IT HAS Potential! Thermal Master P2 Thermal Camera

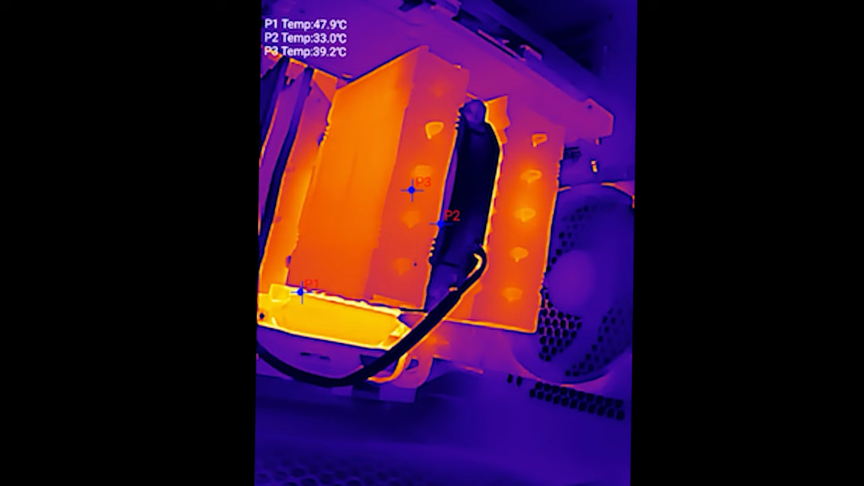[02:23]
air but as you can see from temp sensor p1 the temps are rising that would be the overall heat dissipation coming from the heat sink it's pushing out on the sides now as you can see by here that actually you can see the fan by there as well with p2 you can see a little red around the fan blitz that's because it's pushing hot air aside but now it's starting to cool down i've just turned off cinebench r23 now i hope you actually like that because this is a fantastic demonstration to show you how it works and now we'll
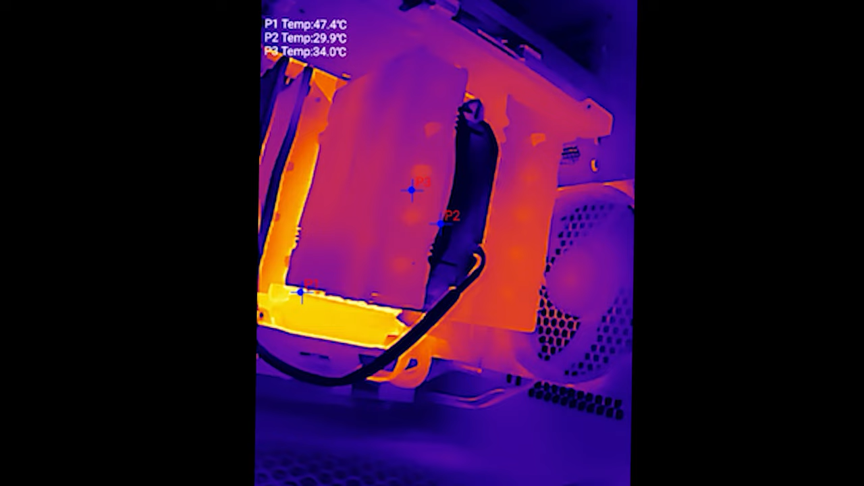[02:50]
move on to something else okay so this is another demonstration different feature but obviously it does the exact same thing but this time it tells you the minimums the averages and the max is now what you can actually see but here if you look at the max temperature it's for 75 degrees that is showing the heat put coming out of the
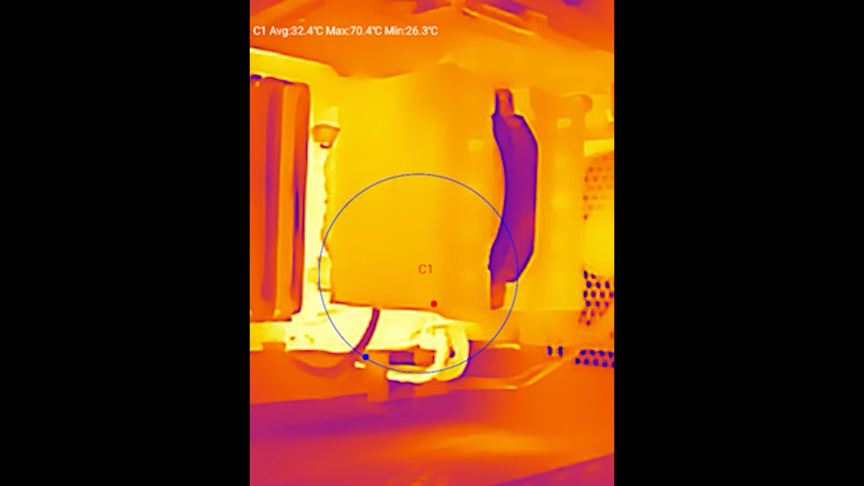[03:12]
On screen: max 70.4°C, min 26.3°C
cooler it's the same noctua nh d12l cooler i used it through the overall demonstration just to show you that it shows up the overall temps at minimums the maxes as well as the averages i think this is a very cool little camera device that i think electricians builders anyone that does anything that with anything that generates a heat this would be good for something
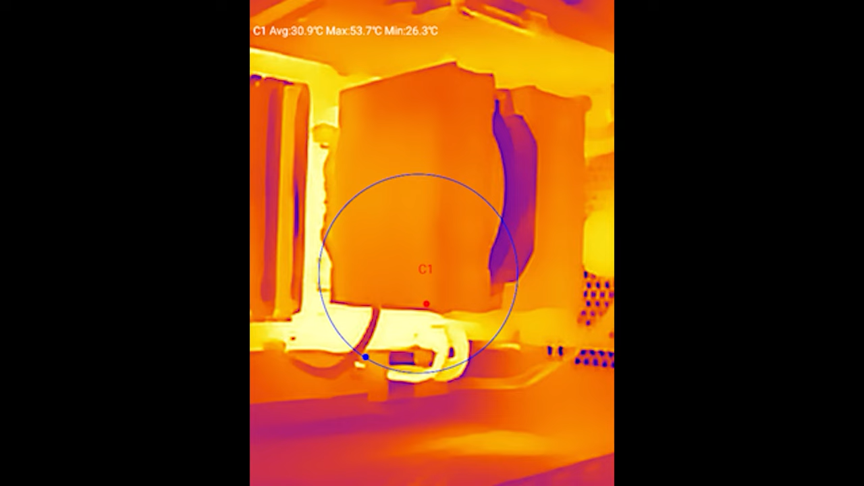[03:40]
On screen: max 53.7°C, min 26.3°C
like an electrician trying to find a wire that's overheating in the wall
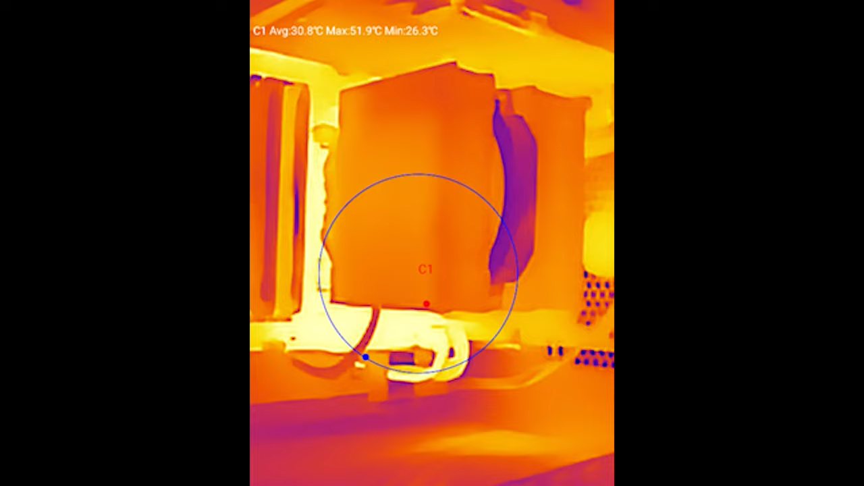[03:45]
On screen: max 51.9°C, min 26.3°C
if he doesn't have like a different type of thermal camera but but here i'm
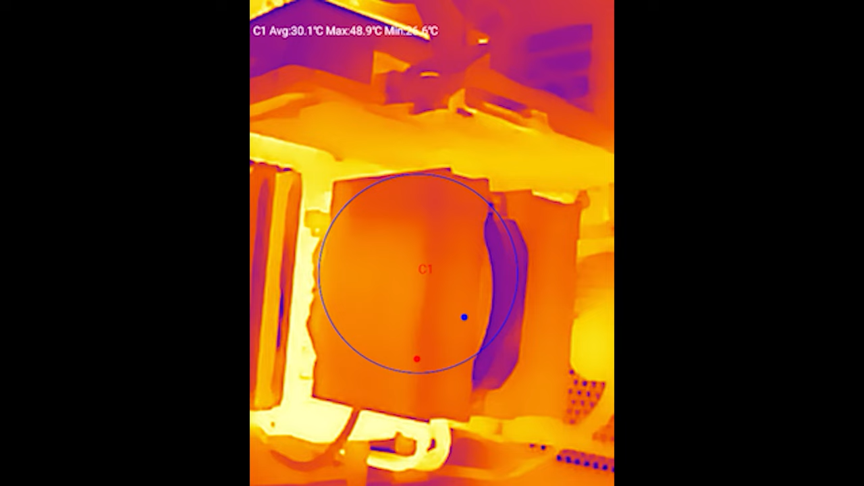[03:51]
starting to move it it'll just show you the heat sink but you can see that this little device is
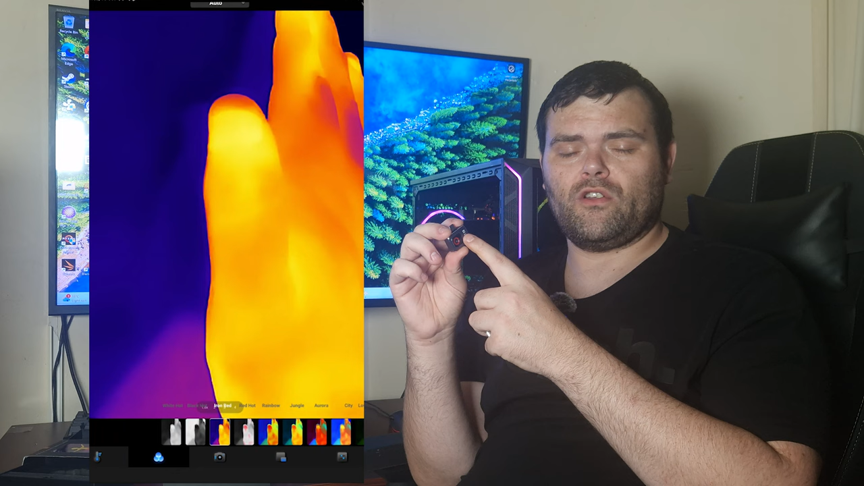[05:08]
installed software all you're gonna do is put this on in click it into your device and the software automatically just starts
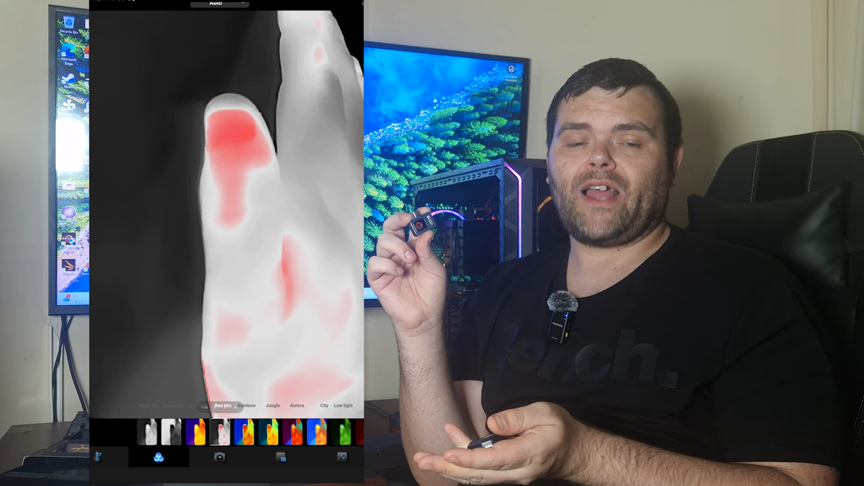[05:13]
up without even pressing on anything that's very good now where this type of device will actually be handy for people is more electricians someone who is trying to find maybe